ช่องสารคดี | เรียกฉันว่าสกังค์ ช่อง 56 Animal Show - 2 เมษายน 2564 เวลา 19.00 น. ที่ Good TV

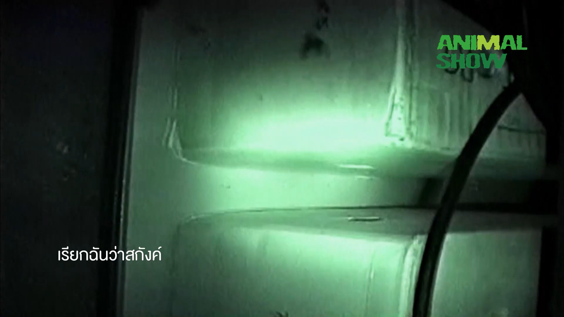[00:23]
มันถือวิสาสะมาอยู่ในบ้าน ตอนแรกก็คิดว่าเป็นลูกแมวของเพื่อนบ้านหาทางออกไม่ได้เราก็เลยลงไปมาพูดว่ามานี่มานี่แกมาหาฉัน
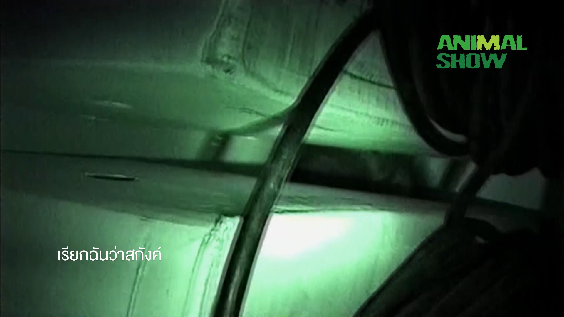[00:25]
ได้แล้วผมก็เห็นการเคลื่อนไหวแล้วพูดต่อว่าออกมาเลยออกมาเลยแล้วก็เห็นว่ามันคือสกังน
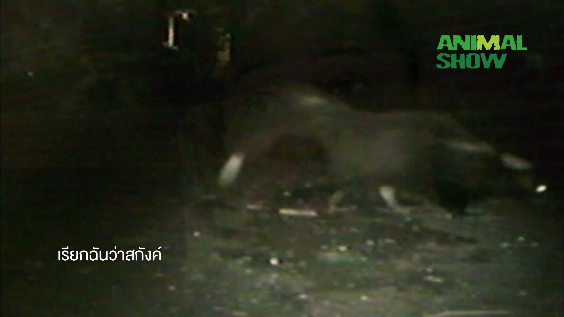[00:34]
ั่นเองนะครับมาสกังนี่นาม